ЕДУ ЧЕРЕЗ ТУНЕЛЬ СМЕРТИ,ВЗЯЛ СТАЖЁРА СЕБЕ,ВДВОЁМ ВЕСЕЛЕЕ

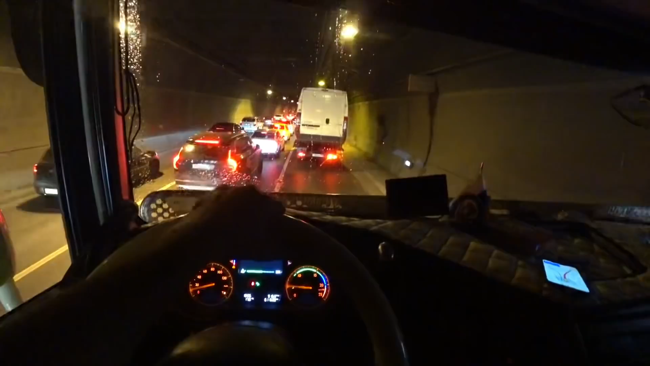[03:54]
Тут спуск, спуск, спуск, долгий спуск в этом туннеле. Помните, да, считался раньше самый опасный туннель зимой.